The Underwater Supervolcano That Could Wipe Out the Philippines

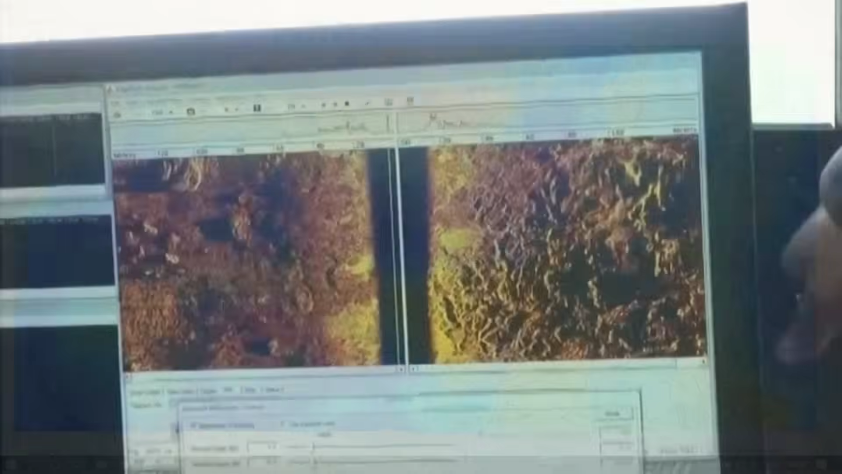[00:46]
The lines on the screen began to curve, forming a shape so vast and symmetrical that for a moment disbelief hung in the air.
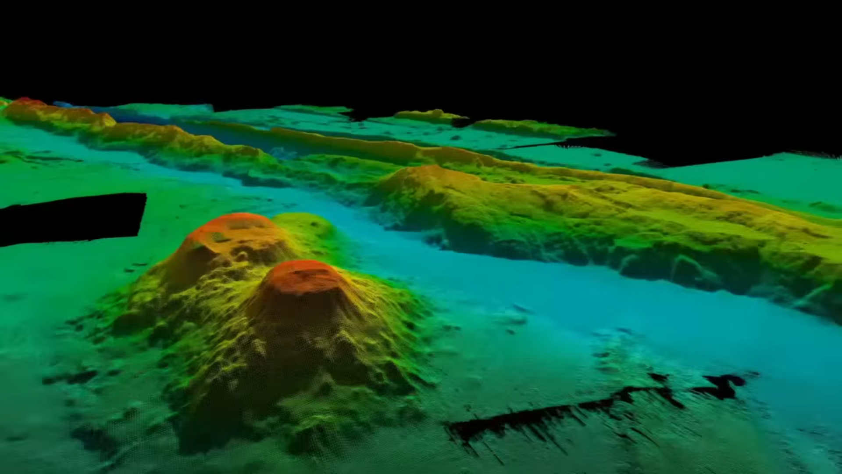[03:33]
The confirmation of this vast volcanic structure, anchored within the Philippine Rise,